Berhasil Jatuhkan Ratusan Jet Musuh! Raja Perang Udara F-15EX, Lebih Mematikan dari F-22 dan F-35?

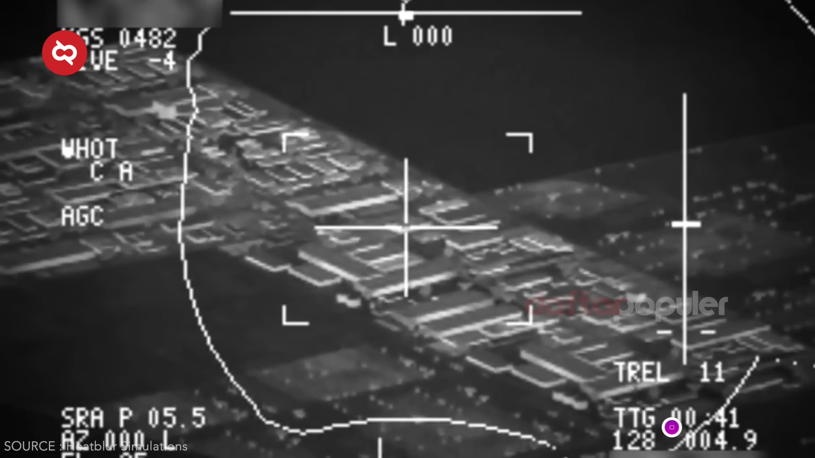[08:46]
namanya alat ini berfokus pada identifikasi benda asing di malam hari Dan
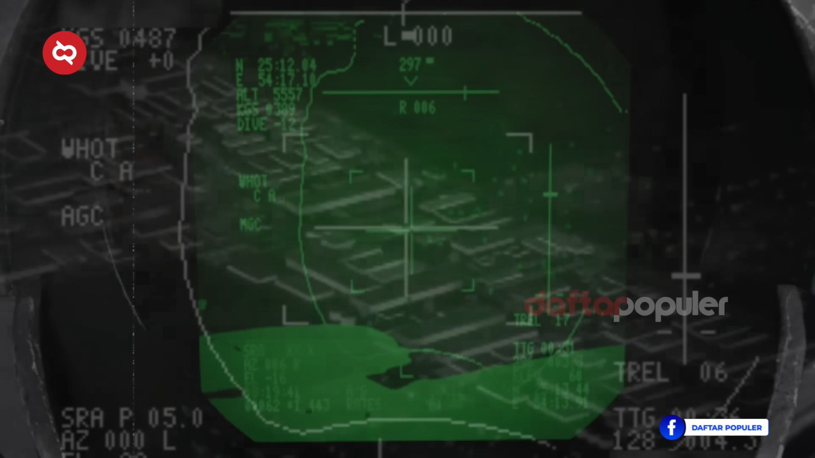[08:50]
saat cuaca buruk menggunakan teknologi Terrain Following Radar dan juga
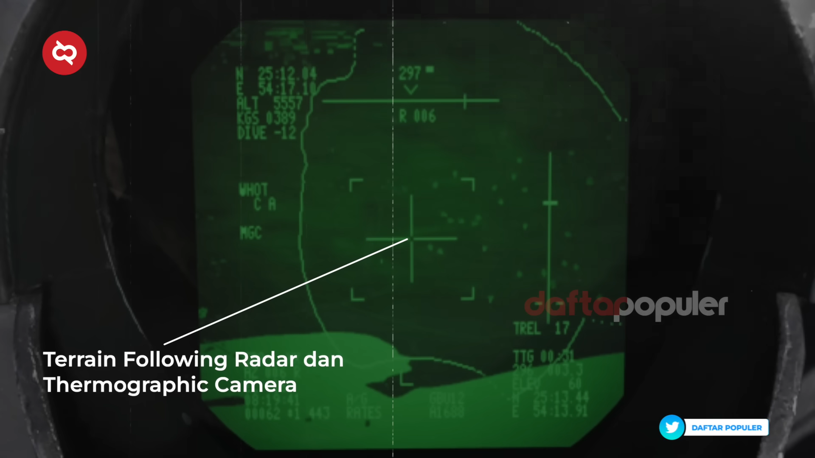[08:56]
Thermographic Camera Kemudian ada juga sistem infrared search and track yang dihususkan untuk mendeteksi